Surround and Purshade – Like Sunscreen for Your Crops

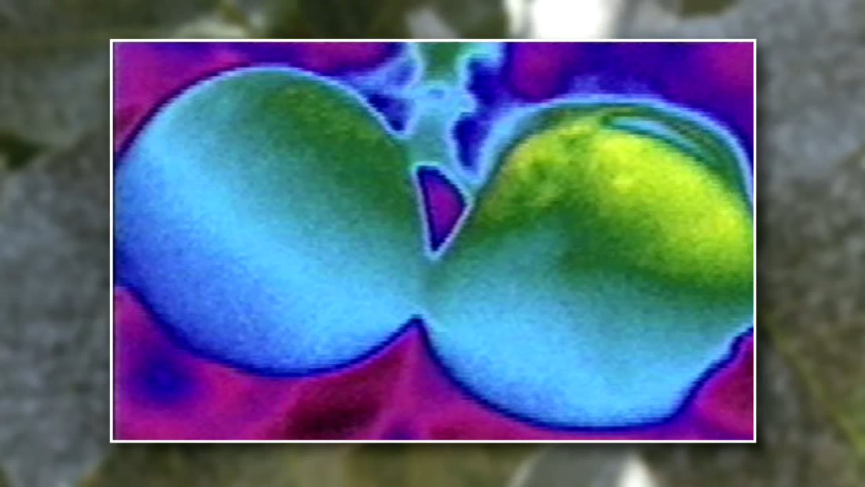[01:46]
Using infrared photography, researchers demonstrated the critical hot spot on the shoulder of the fruit, the spot where heat and sunlight are the most intense and where sunburn occurs.
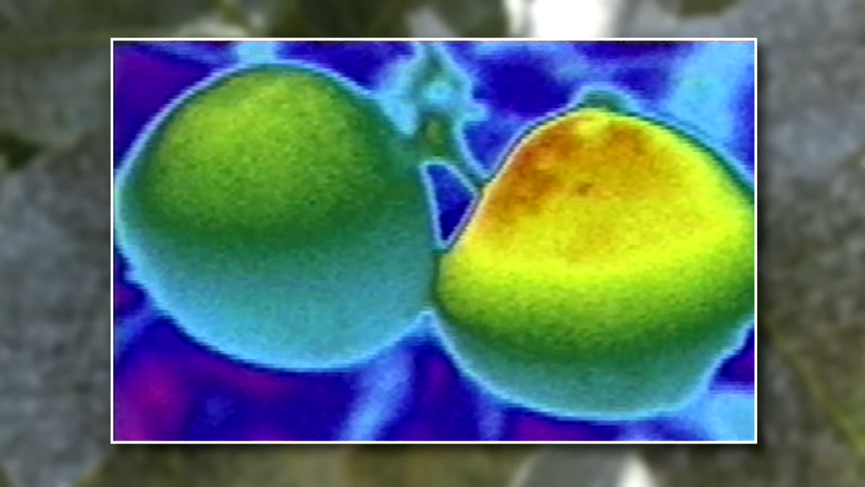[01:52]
Although the effects of sunburn damage at harvest are usually obvious,